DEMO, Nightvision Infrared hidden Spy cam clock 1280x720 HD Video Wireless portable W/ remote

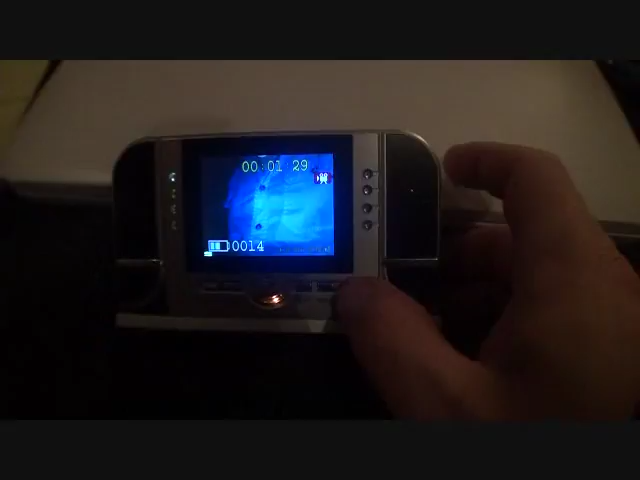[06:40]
If it was just left on non-stop and there was lots of activity.
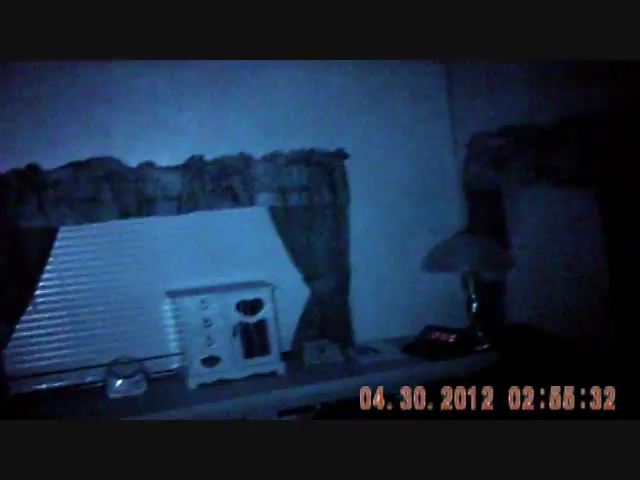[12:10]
You can see how darker fabrics turn quite a bit darker. But anything light is already light. That's your skin or anything white, white clothing or anything can be seen quite easily.
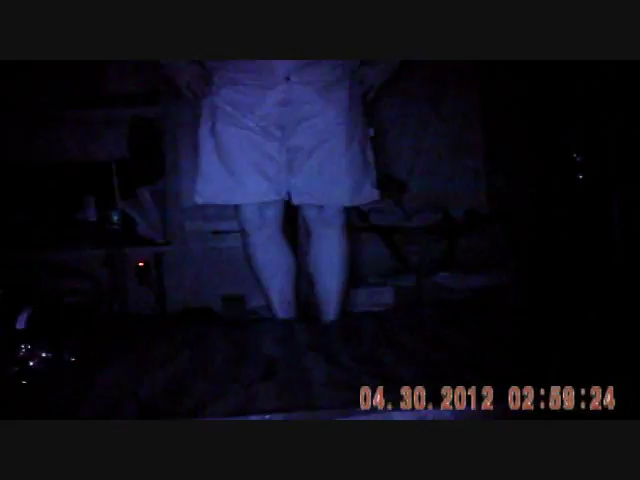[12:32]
Now I'll go ahead and I'll go out. We'll have about 8 feet. So you can see easily. As you can see, it's actually quite good quality.